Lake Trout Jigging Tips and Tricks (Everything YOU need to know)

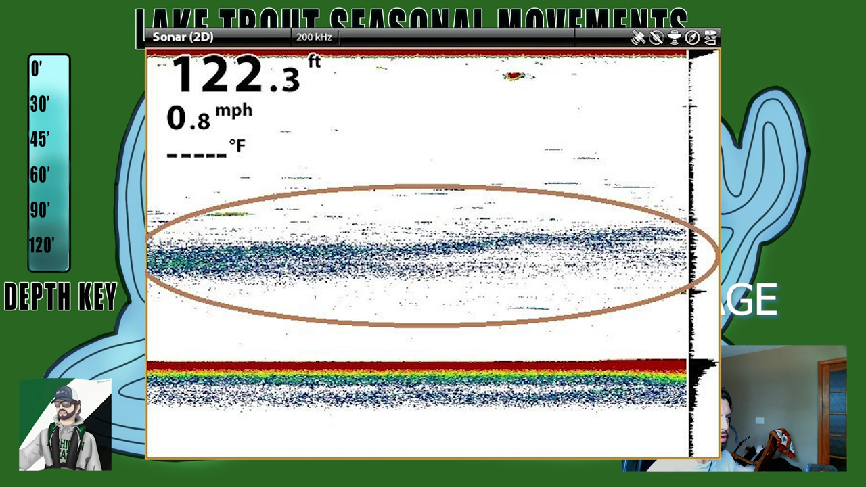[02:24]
On screen: depth 122.3 ft, speed 0.8 mph
it's about three quarters of the way to the bottom four fifths of the way to the bottom even um
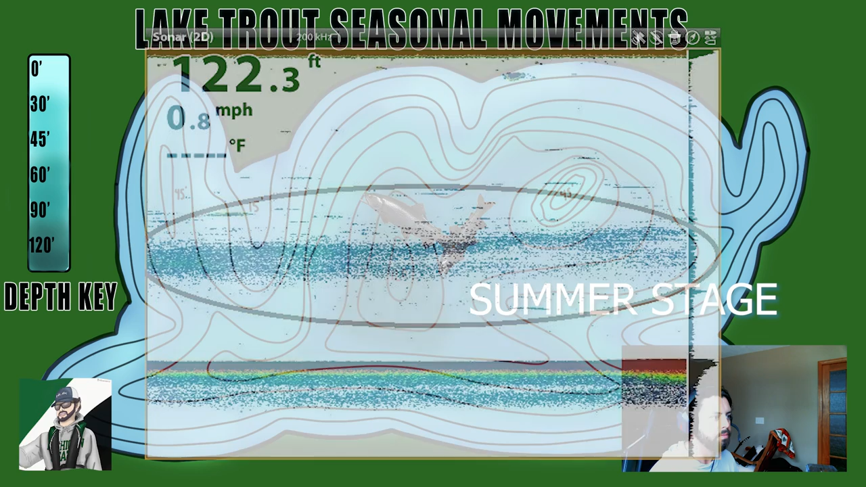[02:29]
On screen: depth 122.3 ft, speed 0.8 mph
and it will cover the bottom 30 feet the bottom 40 feet of the water column and basically what that is is it's going to be a colder temperature area
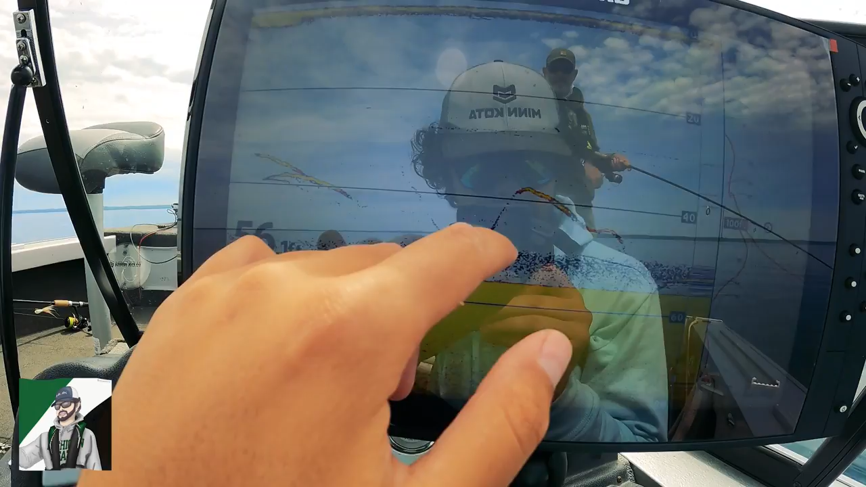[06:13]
followed it 20 feet off the bottom you can see that fish is still hanging out there it's